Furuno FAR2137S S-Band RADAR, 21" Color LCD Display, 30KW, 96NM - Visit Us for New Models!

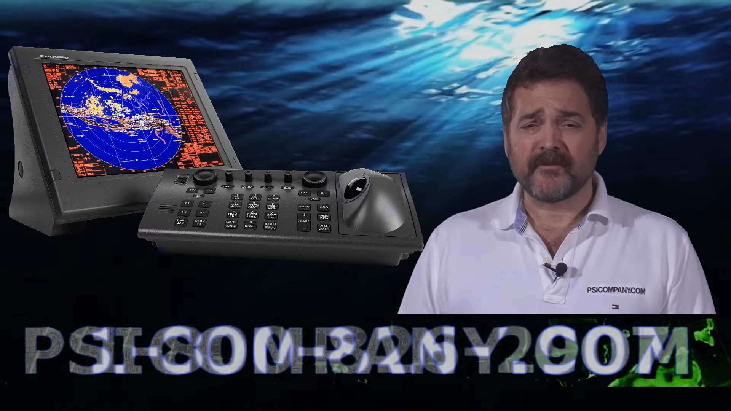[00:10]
Today we're talking about the Furno FAR 2137S. This is an S-band style color LCD radar. Now the term S-band may throw you a little bit because most radars are X-band, but S-band basically is a little bit lower frequency radar and has some different propagational characteristics. Commonly you'll hear people say that S-band is for the birds. We say it's for the weather, but both are true. The fact is that commercial fishermen use S-band radar to find areas where flocks of birds are congregating because at the frequencies that the S-band propagates, it really makes flocks of birds come in clearly.
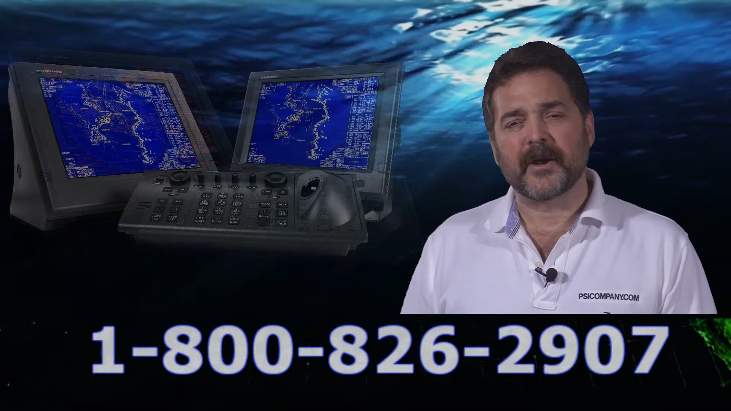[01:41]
You may have one X-band style radar, one S-band style radar, and you can physically switch between the two antennas and up to four different displays. There's an optional trackball for the display as well, and this makes for much more ease of use. The S-band is very popular with high-end yachts, with fish boats that are working in inclement weather, work boats, deep sea vessels, or vessels looking to meet the IMO requirements.